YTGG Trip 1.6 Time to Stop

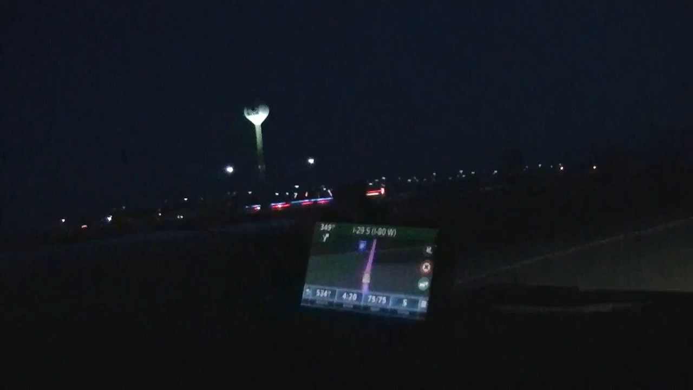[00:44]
What? This is magic! It looks like a big hotel.